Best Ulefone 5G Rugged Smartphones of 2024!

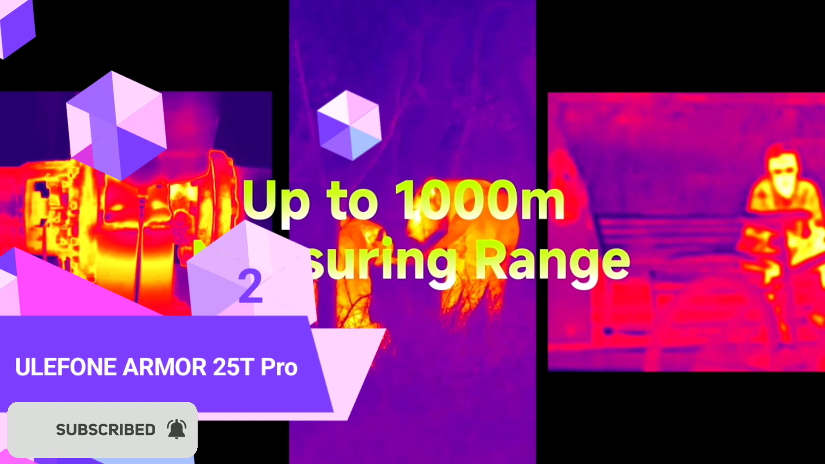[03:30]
to feature both a ninth vision camera and a thermal imaging camera